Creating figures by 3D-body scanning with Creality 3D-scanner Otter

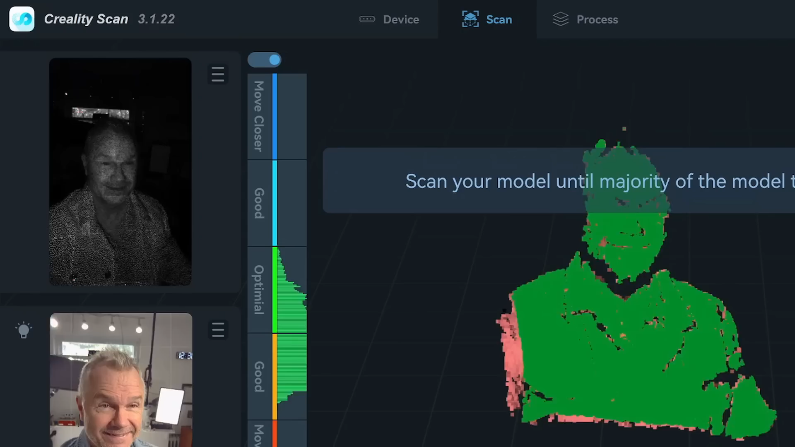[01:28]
And this is what you see on the screen while scanning. So to the right here you can see how much of the object which has been completed.